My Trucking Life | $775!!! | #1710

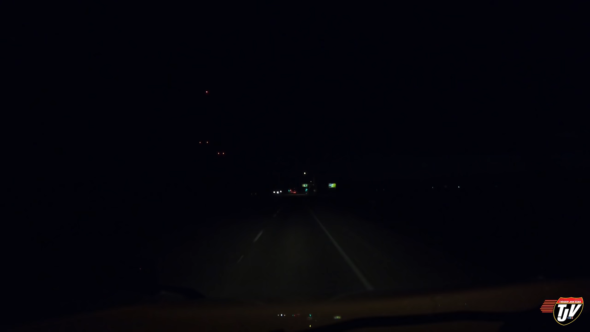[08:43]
it's dark already it happens just got back into illinois right now from indiana and this is the way station entering into the state and it's a good way station i really like this way station because this way station is closed those are the best kinds the best ones i don't know why they even open them no one likes them when they're open we all like it a lot better when you just keep them closed just saying right over there